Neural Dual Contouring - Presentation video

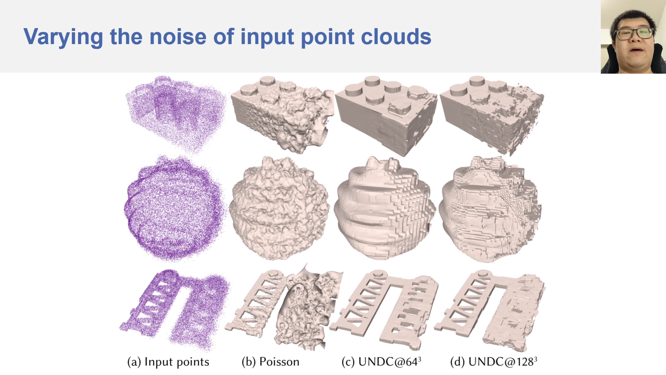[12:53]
Here the input point clouds have noise variations within the same shape. In both density and noise variations, our method is more robust. Finally, in the last experiment, we reconstruct meshes from raw scan data and compare with screened Poisson. Notice how Poisson tends to produce noisy surfaces. Poisson may also trim the parts incorrectly and may not be able to reconstruct scene structures.
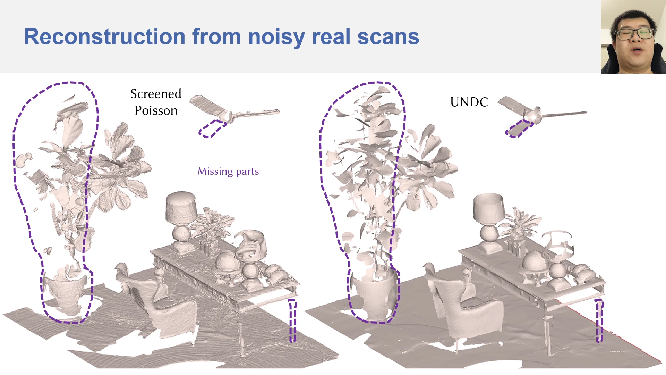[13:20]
Poisson can also generate bubble artifacts because of its watertight inspire. Here is another scene with the most artifacts.